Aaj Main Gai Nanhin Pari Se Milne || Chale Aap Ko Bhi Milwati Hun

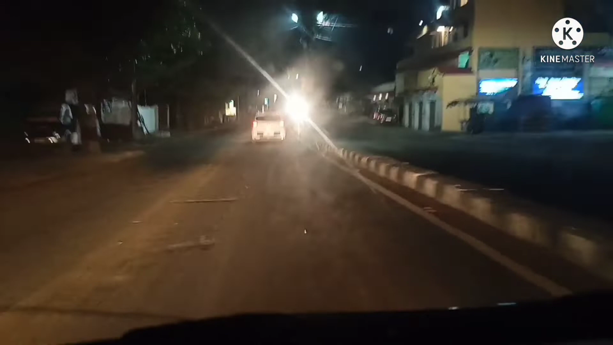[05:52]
ہے کیونکہ ساڑھے دس بج چکا ہے راچی میں ایسے بھی ٹھنڈے کے وقت میں آٹھ بجے روڈ سنناٹا ہو جاتا ہے رازدھانی ہے راچی لیکن روڈ جو ہے وہ سنناٹا ہو جاتا ہے آٹھ بجے پہاڑی علاقہ ہے اور تھنڈ بہت بہت کڑاکے ہوتا ہے یہاں پہ آپ لوگ یہاں اس وقت کسی تھنڈ ہے وہ ضرور بتائیے گا فرینڈ کمنٹ کر کے
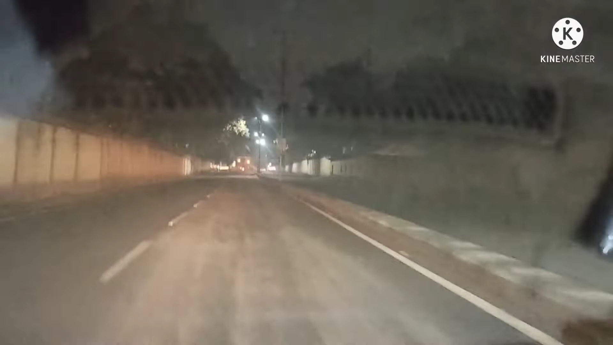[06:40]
سے ملیں اخلاق کے ساتھ ملیں اور نرگیز جیسی ہے نرگست ہمارے کو نظر آ رہا ہے یہ روڈ کا صفائی ہو رہا ہے یہ دیکھیں یہ دیکھیں روڈ کا یہاں پہ صفائی ہو رہا ہے اور ہم لوگ گھر جا رہے ہیں ابھی